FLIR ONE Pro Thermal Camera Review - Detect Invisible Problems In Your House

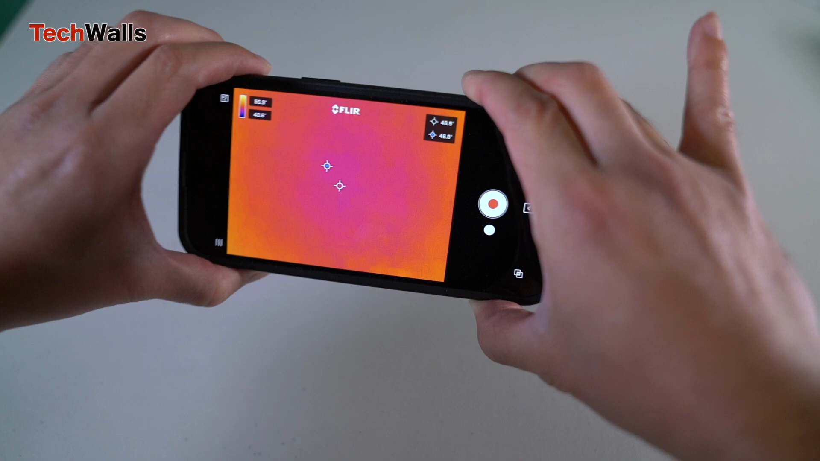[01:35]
This makes it an invaluable tool for professionals in a range of industries, including building inspection, home repair and energy auditing.
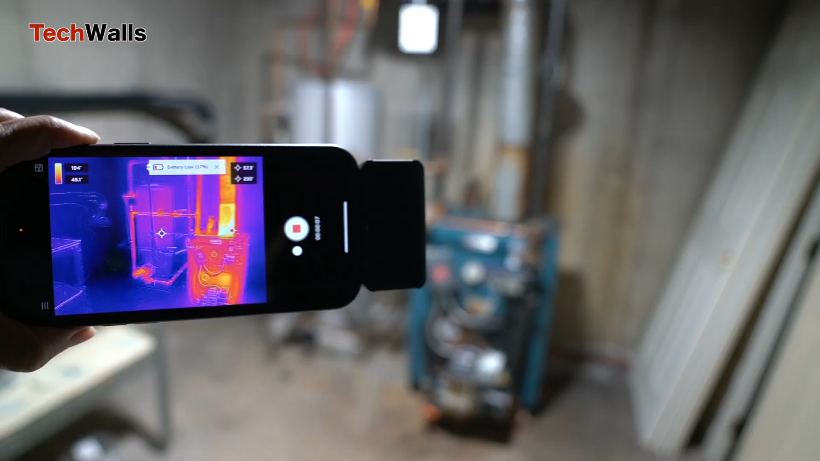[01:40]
It's worth noting that there are two versions of the FLIR ONE Pro, the Pro and the Pro-LT. The Pro-LT is a scaled-down version of the Pro,
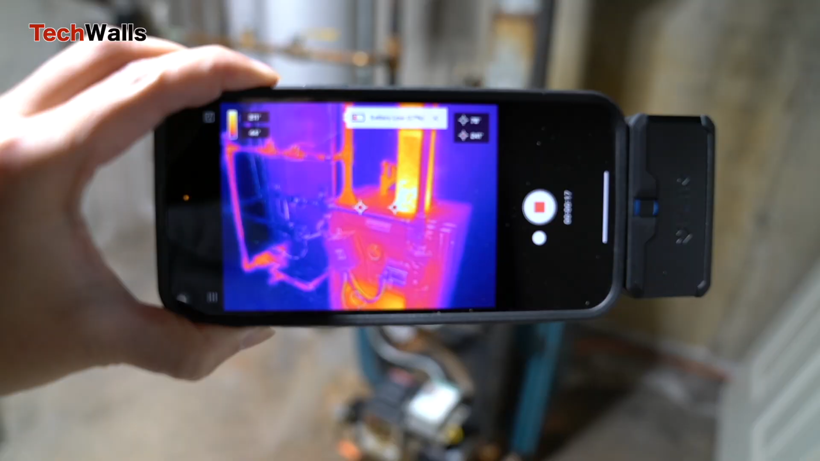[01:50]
and while it lacks some advanced features, it still offers excellent thermal imaging capabilities.
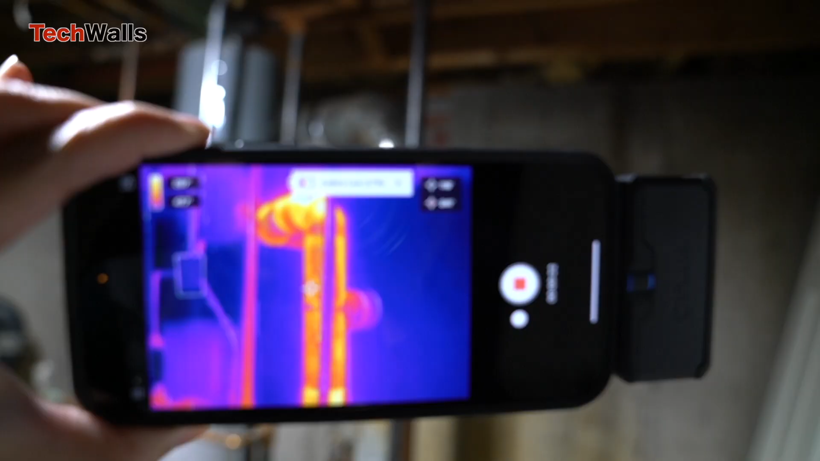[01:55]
The Pro-LT features a 80x60 thermal sensor compared to the Pro's 160x120 sensor.
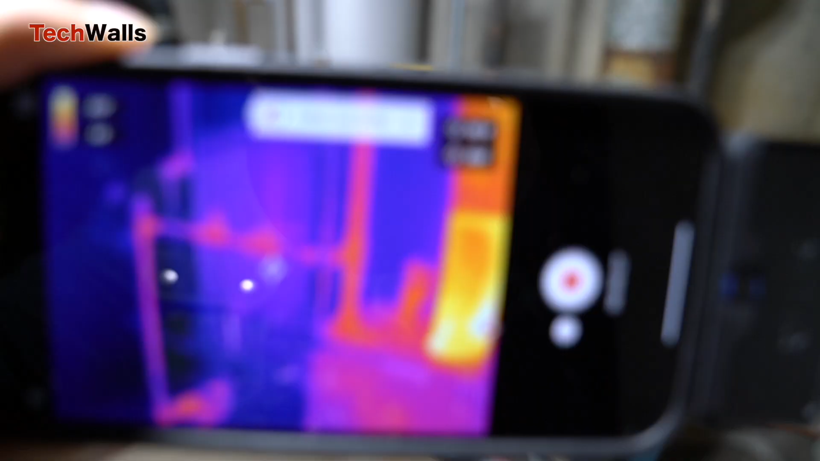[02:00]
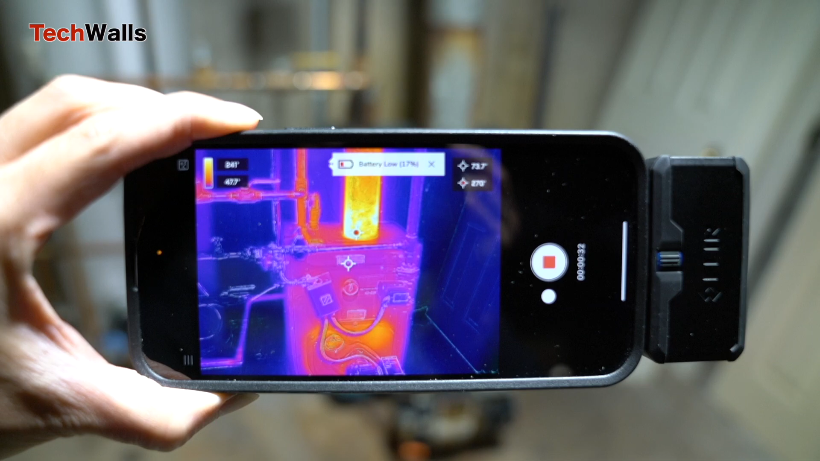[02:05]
This means that the Pro-LT may not offer the same level of image detail and accuracy as the Pro, but it's still a powerful tool that can be used for a range of applications.
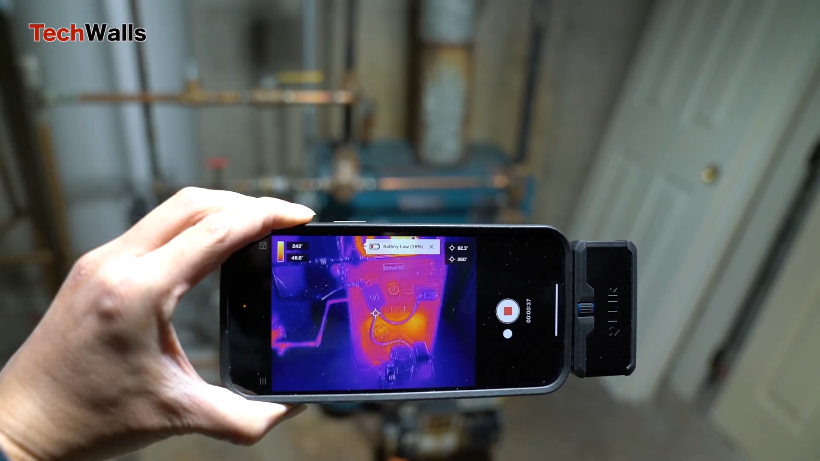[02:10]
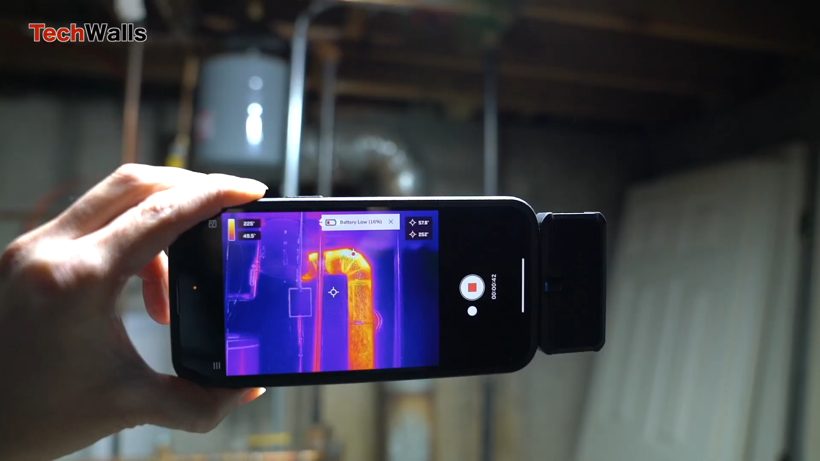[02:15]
Additionally, the Pro-LT does not offer the same temperature measurement accuracy as the Pro,
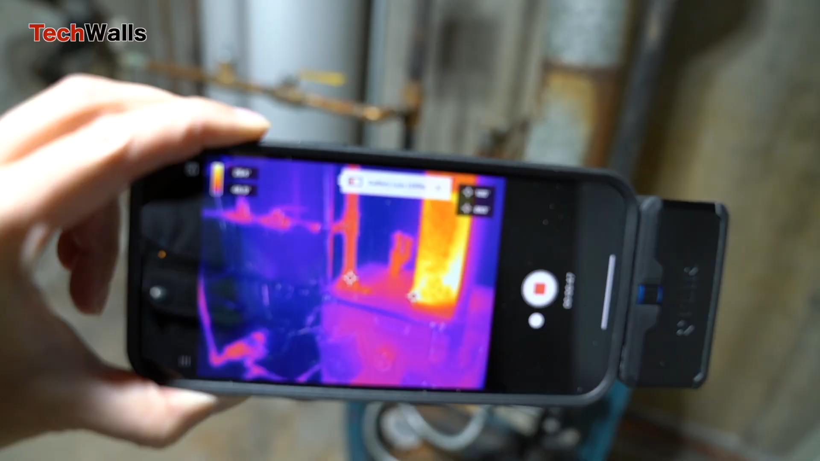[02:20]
which may be a consideration for professionals who require precise temperature readings.
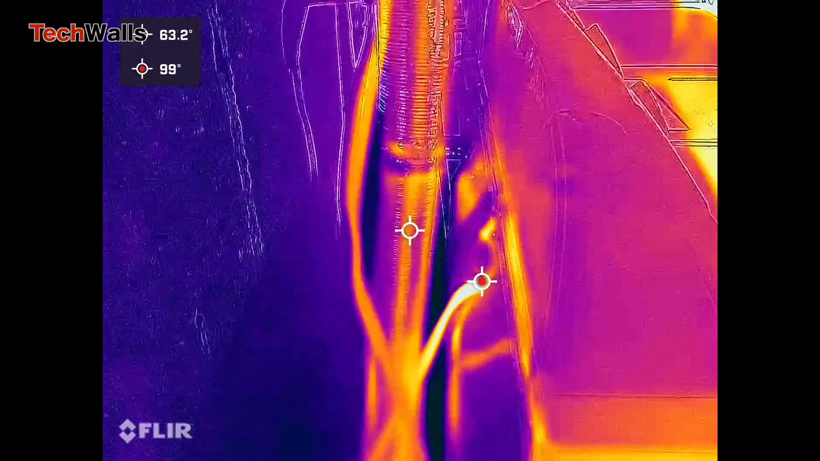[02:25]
The temperature range of the Pro-LT is 4 degree to 248 degree, while the Pro's is 4 degree to 752 degree Fahrenheit.
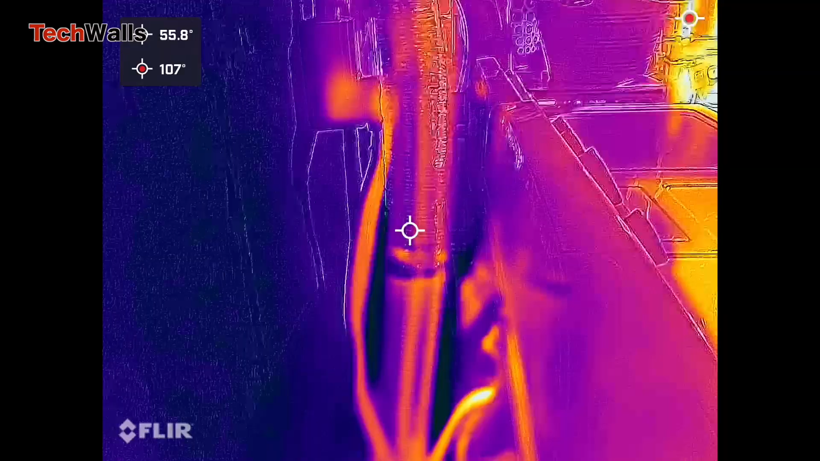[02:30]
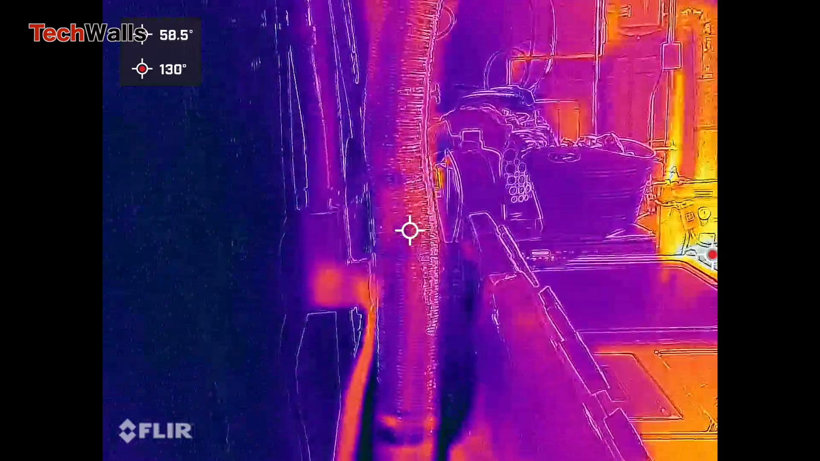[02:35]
Ultimately, the choice between the Pro and Pro-LT will depend on the user's specific needs and budget.
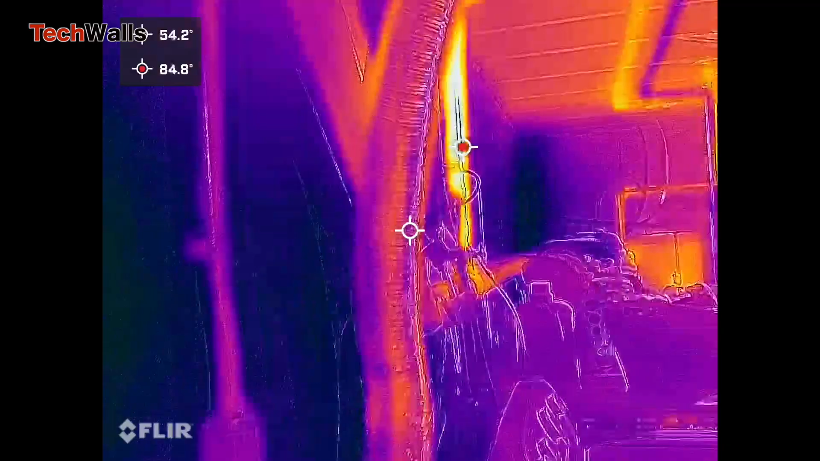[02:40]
Another key feature of the FLIR ONE Pro is its ability to capture both thermal and visible images. This allows you to overlay the two images, providing a more detailed view of your surroundings.
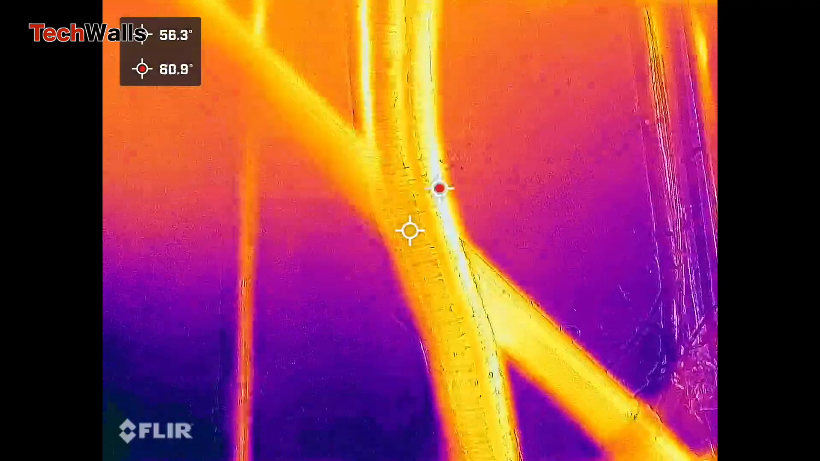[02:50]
Without this, the thermal image would look fuzzy and you might not know what you are looking at.
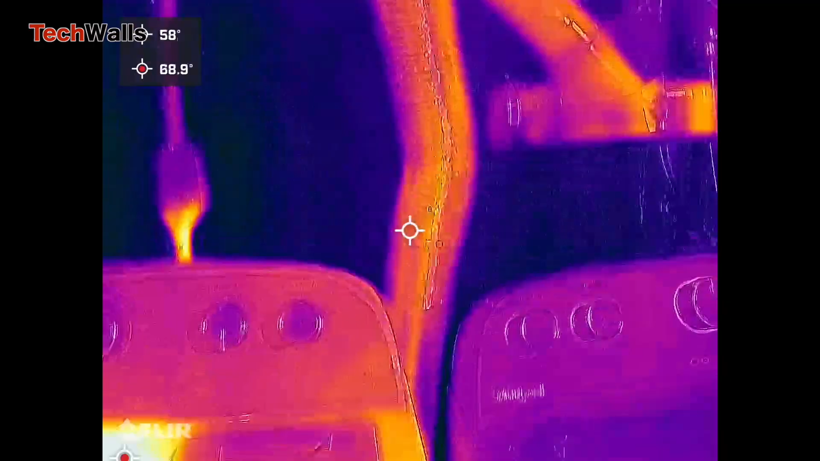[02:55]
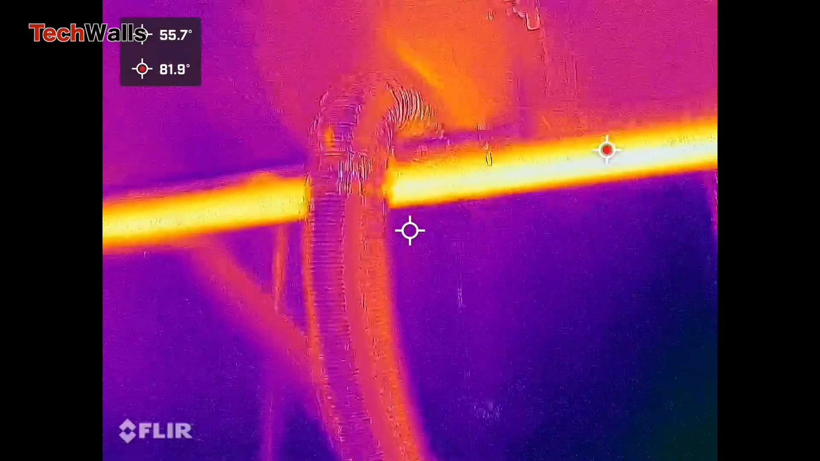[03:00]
In terms of battery life, the FLIR ONE Pro offers a decent amount of usage time.
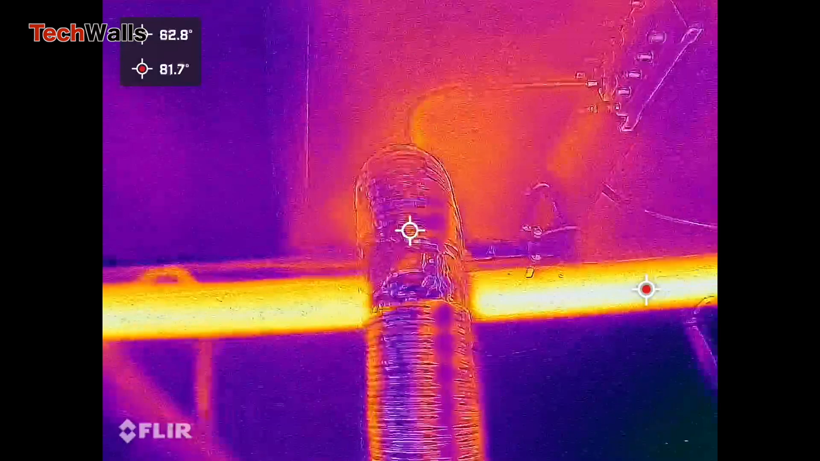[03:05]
The camera features an internal battery that can last for around 45 minutes of continuous use.
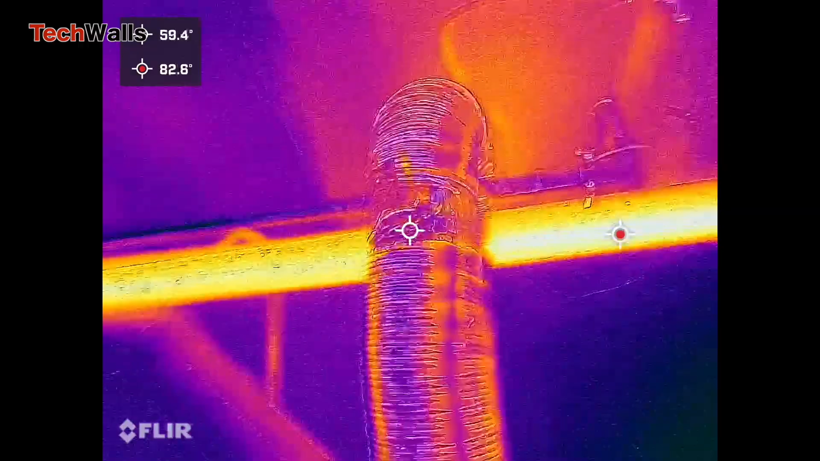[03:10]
If you use it outdoors in cold weather, the battery could be drained in less than 20 minutes. While this may not seem like a long time, it should be sufficient for most applications. The camera can be charged using a standard USB-C cable, making it easy to keep the device powered up. One of the drawbacks of the FLIR ONE Pro is its price.